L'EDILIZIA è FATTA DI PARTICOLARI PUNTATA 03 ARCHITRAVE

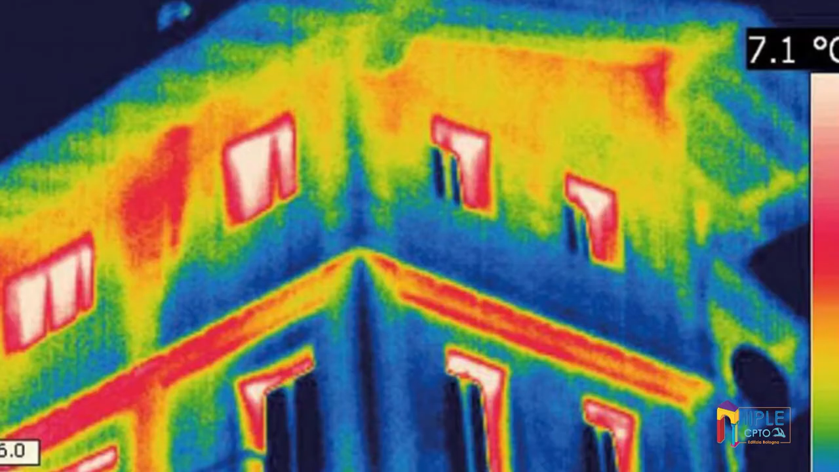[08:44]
Uno dei problemi principali che si incontra nella pratica costruttiva è quello del ponte termico dell'architrave stesso.